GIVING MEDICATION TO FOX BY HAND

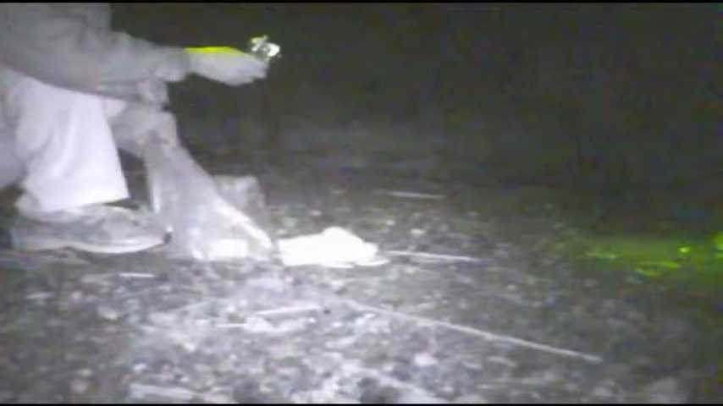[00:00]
Right, here's one of my favourite foxes. It's a vixen.
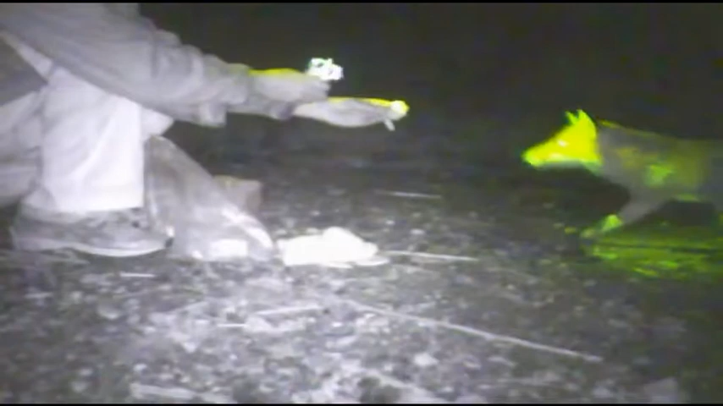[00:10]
I call it my vixen. I've gained her trust over the last couple of years and she's unfortunately been afflicted as so many other foxes have been by the sarcoptic mange. I'm feeding her by hand to get medication which is on the food and she's been having it now for 10-12 days and the size of the fur actually growing back.